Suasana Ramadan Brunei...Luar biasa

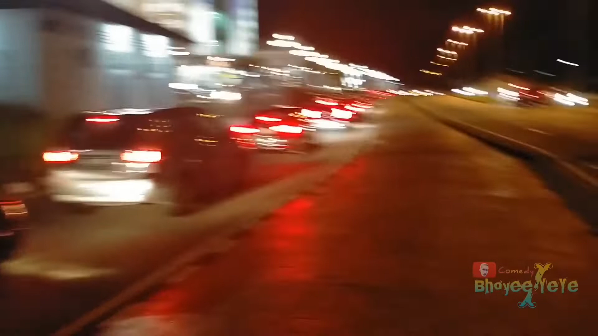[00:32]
Oke guys, sekarang kita sudah di jalan guys ya Kita di jalan, lihat suasana malam hari di bulan Ramadan Brunei Darussalam ya Di sini saya jalan kaki,